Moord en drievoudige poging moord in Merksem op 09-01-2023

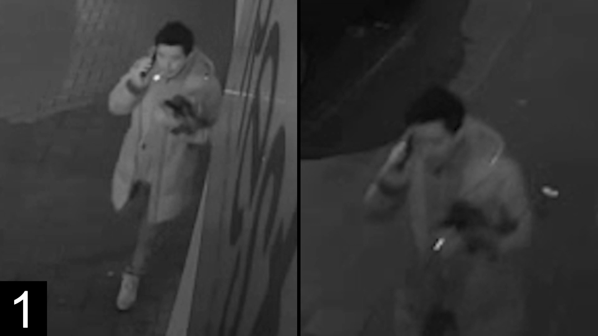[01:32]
Hij is normaal gebouwd en heeft donker haar.
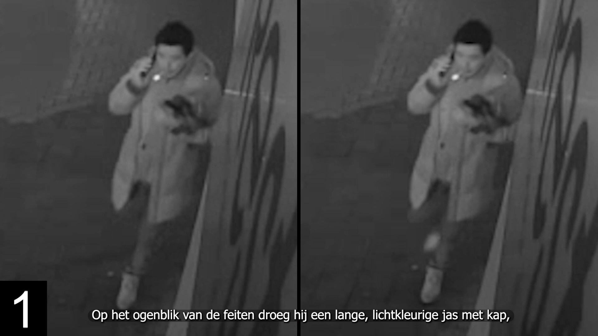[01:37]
Op het ogenblik van de feiten droeg hij een lange, lichtkleurige jas met kap, een donkere broek en lichte schoenen. Hij rookte.
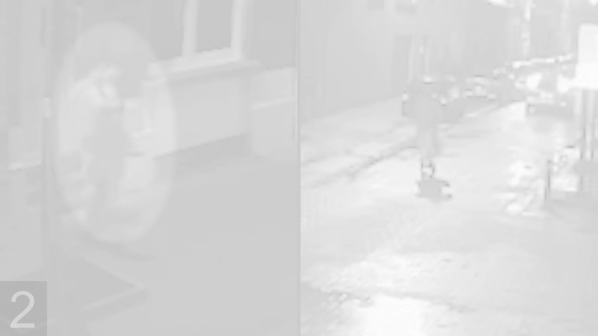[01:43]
De tweede man is ook normaal gebouwd en heeft donker haar. Hij droeg een lange, lichtkleurige tonsjas met kap, een lichte broek en donkere schoenen.
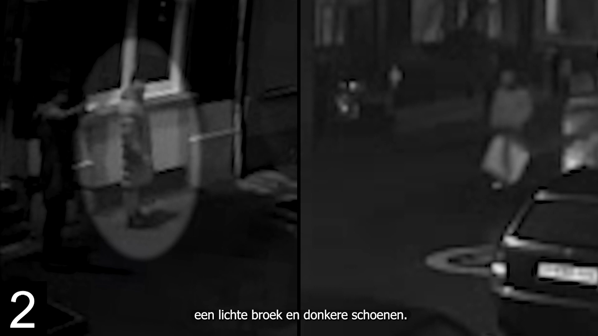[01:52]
Hij verplaatste zich met een donkere elektrische step met een witte zak aan het stoer.
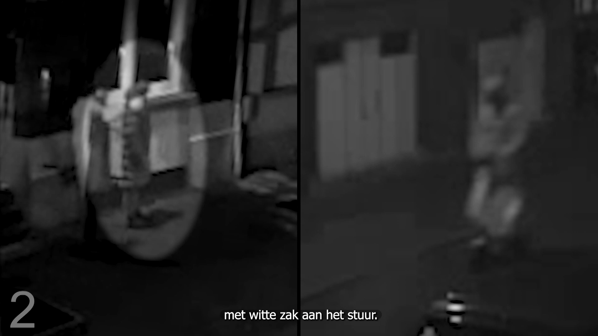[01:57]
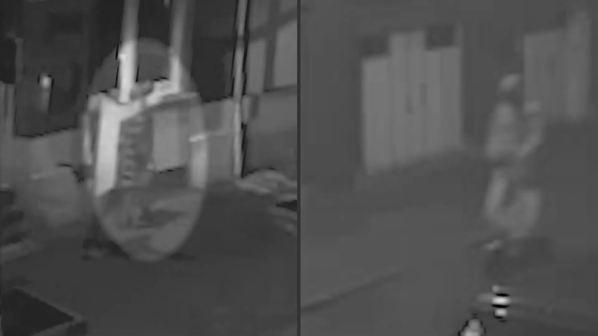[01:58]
De auto is een grijze Peugeot 308 type 7.
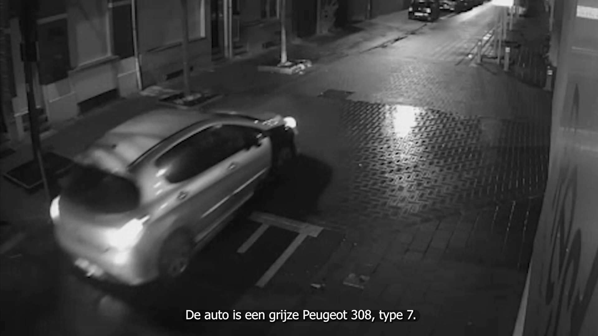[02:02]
Het is een ouder model. De carrosserie boven het rechter voorwiel is zwart.